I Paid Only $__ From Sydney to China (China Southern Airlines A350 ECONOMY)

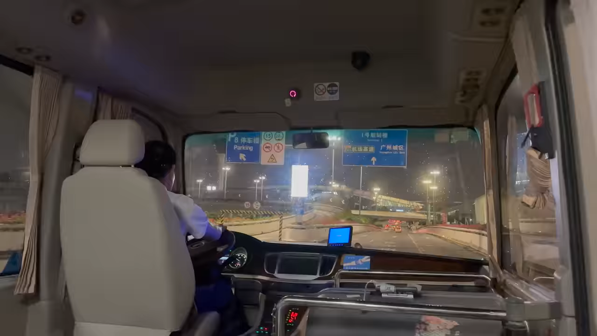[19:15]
I just went through immigration and got my baggage, and then I got on the free shuttle bus to Hilton Garden Inn.